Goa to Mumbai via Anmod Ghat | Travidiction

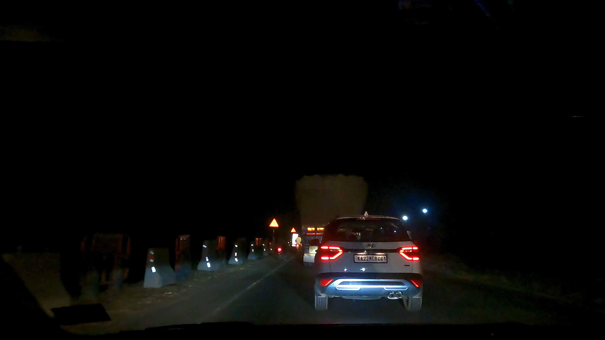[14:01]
ये जगह जगह पे है ना इस तरह के डाइवर्शन बने हुए हैं तो इसके वजह से हल्का फुल्का सा ट्रैफिक हो रहा है, क्योंकि ये सिंगल लाइन हो जाती है ना देन ट्रक्स तो अपने स्पीड से निकलते हैं,
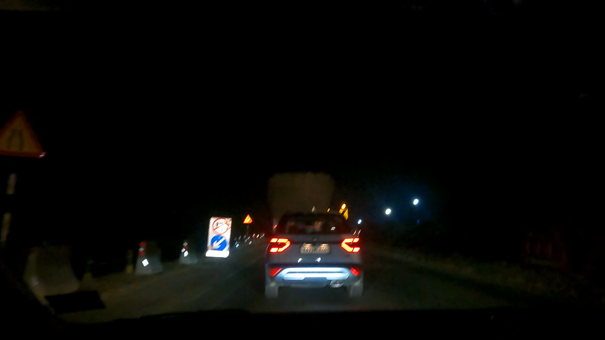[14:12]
देन देयर आर टू व्हीलर्स ऑल्सो एंड यू कैन नॉट ओवरटेक, तो ये है ना बार बार ही आ रहा है ये लाइक 2-4 किलोमीटर में एक डाइवर्शन आ ही रहा है।
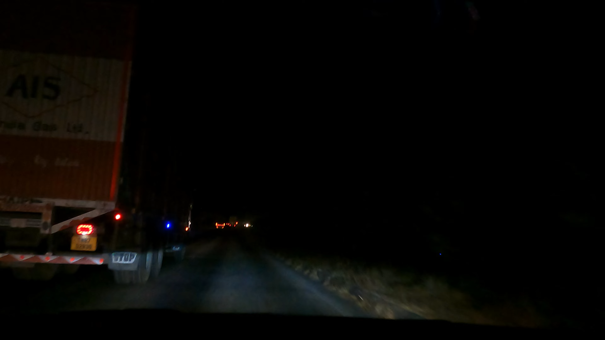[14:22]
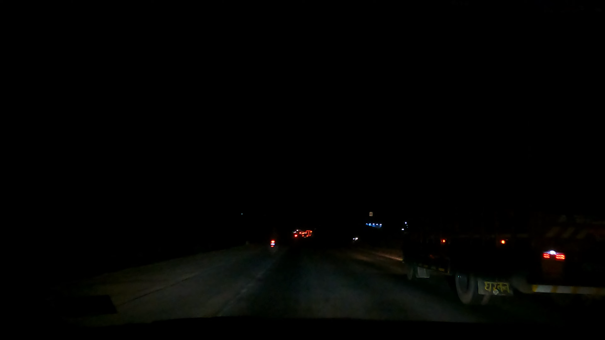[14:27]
अभी है ना 7.5 घंटे का ट्रेवल बाकी है, हम लोग ऑलमोस्ट कर्नाटका के लास्ट टोल में आ चुके हैं, तो ये देखिए कर्नाटका बॉर्डर,
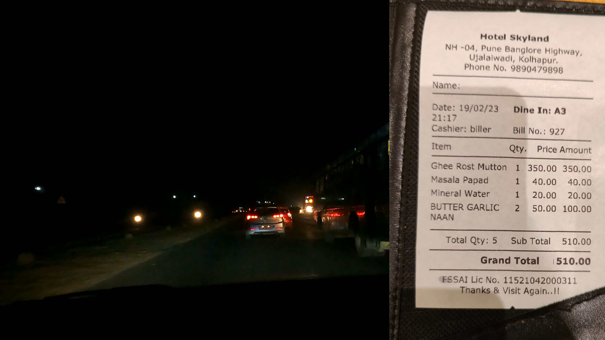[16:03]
तो हाईवे में देखो लोग कैसे चला रही है,
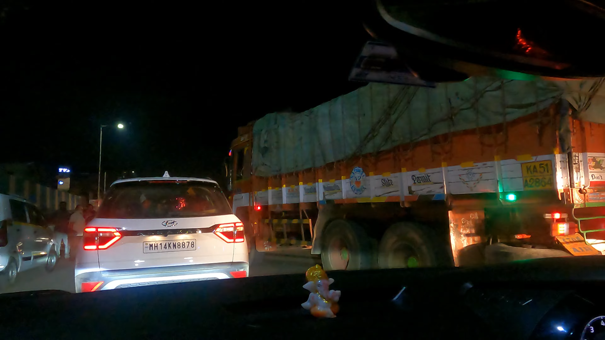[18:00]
देखो कितना ट्रैफिक है, हाईवे चढ़ने नहीं दिया दे रहा है ना किसी को,
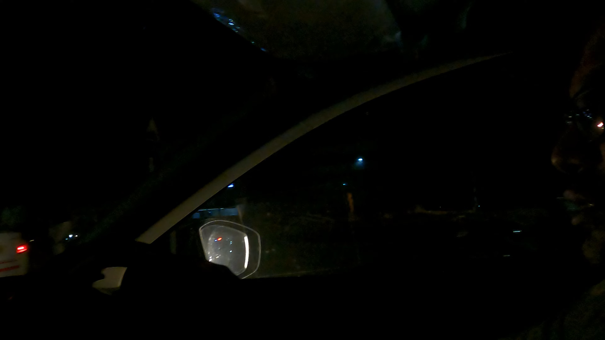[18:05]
हाईवे ब्लॉक्ड है, डोंट नो व्हाई,
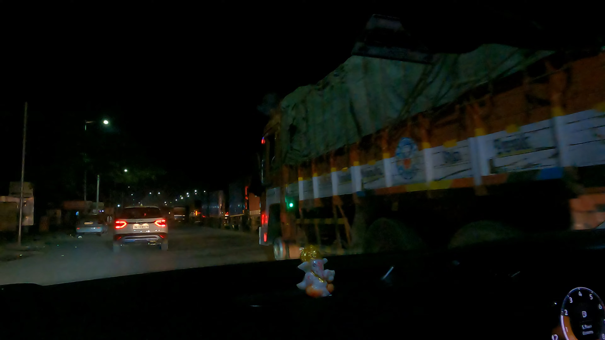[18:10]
कुछ काम वाम हो रहा होगा शायद, ये फ्लाईओवर चढ़ने नहीं दिया, एक्सीडेंट हुआ, ऊपर ट्रक खड़े हुए हैं दो।
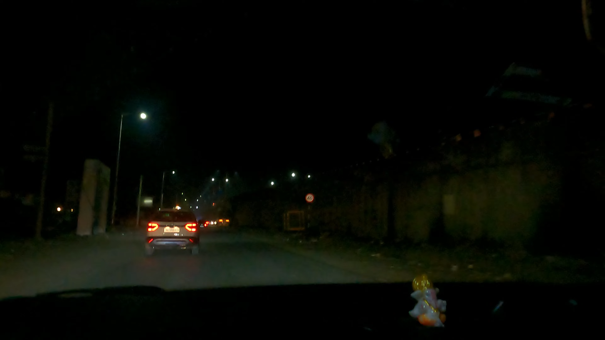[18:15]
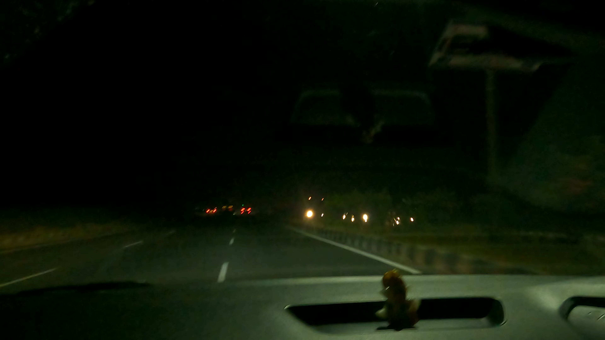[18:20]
फाइनली क्रॉस किया जो सतारा टनल था ना, और वी आर गोइंग डाउनवर्ड्स वर्ड्स पुणे, पुणे और यहाँ से 68-70 किलोमीटर्स है। बट यहाँ पे है ना उन्होंने बहुत मोटे मोटे रमलस लगा दिए हैं।
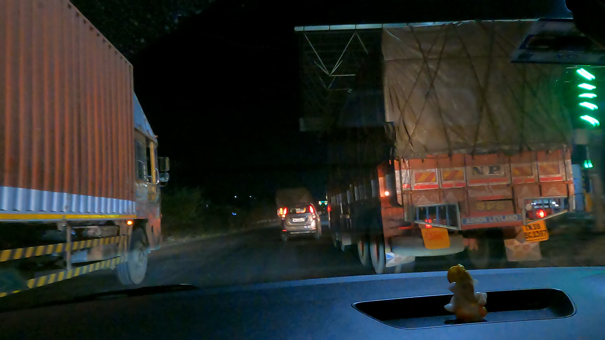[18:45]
जा रहा है उसको जगह है करके, तो ये है ना अभी हम लोग खेचीपुर टोल पहुँच ही गए, वो जाने नहीं दे रहा है। ठीक है ना, टोल ही है और क्या, कितना ही चले जाओगे, टोल के बाद खींच लेंगे। सो दिस इज खेचीपुर टोल इन मुंबई के अराइवल अभी।
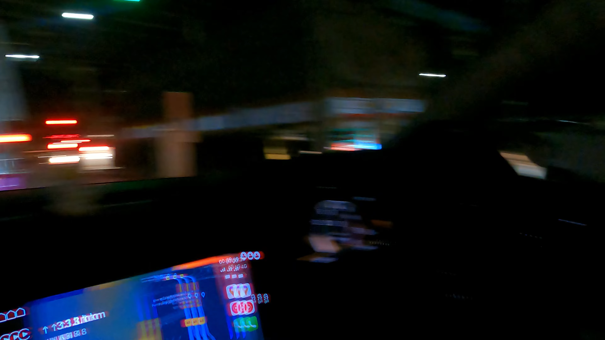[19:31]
क्योंकि इतने लाइट से लोग इतना हाई बीम में चल रहे हैं ना।
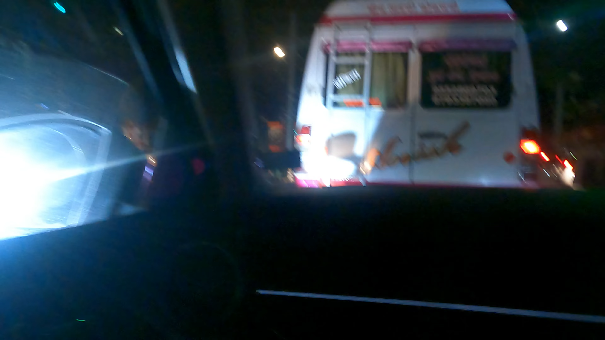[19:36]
देखो कितना हाई बीम में चल रहे हैं, मतलब गाड़ी में स्पार्क हो रहा है। एक मैं रील देखा था
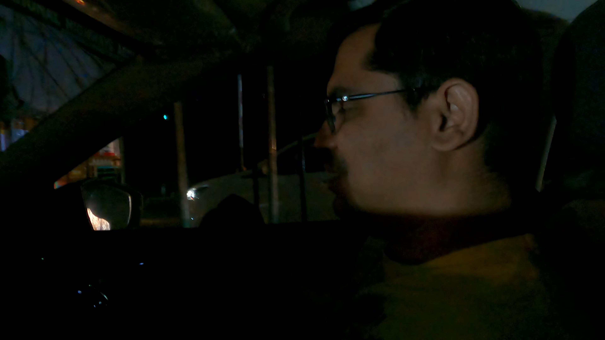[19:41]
इंस्टाग्राम का, तो कोई ऐसा LED लाइट लेके ऐसे करके उल्टा दिखाता है पीछे जो हाई बीम में आता है। बट अपना ये जो है ना ऑटो वाला, दिस इज रियली गुड, ये जो भी रिफ्लेक्शन आ रहा है रेयर मिरर से आ रहा है ना, रियर मीटर से आ रही है, ये तो किल कर देता है।
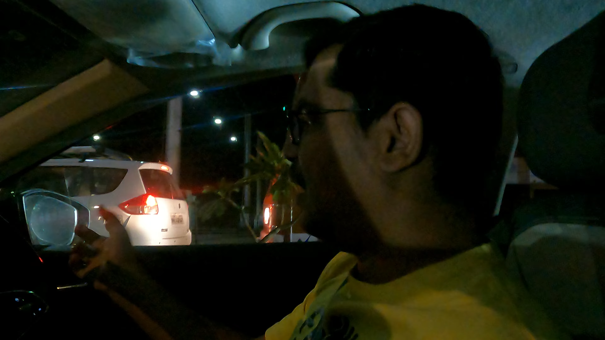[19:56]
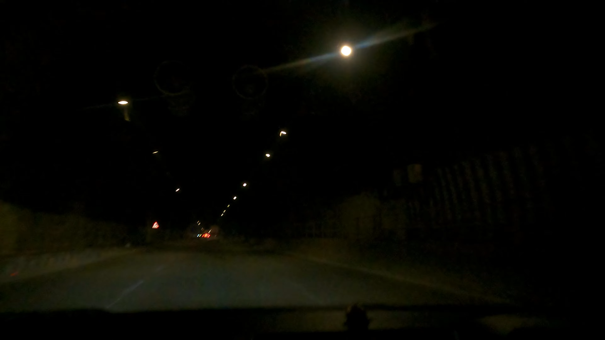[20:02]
खेचीपुर टोल के बाद है ना, थोड़ा चाय पी के निकल चुके हैं, वॉशरूम ब्रेक भी हो गया और अब है कतराज टनल के अंदर।
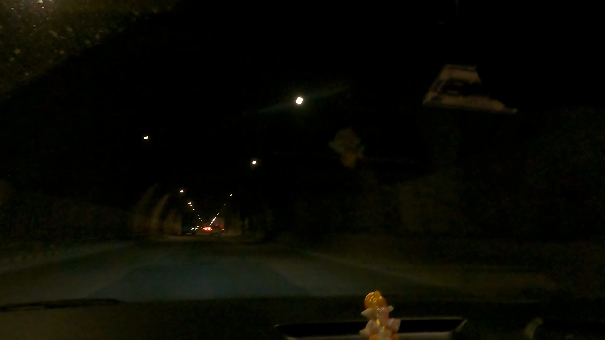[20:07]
बाहर की आवाज से समझ सकते हो यहाँ पे है ना, ये पूरा टनल में है ना मार्क मार्क किए हुए हैं, तो टायर के है ना बहुत साउंड होता है इसमें।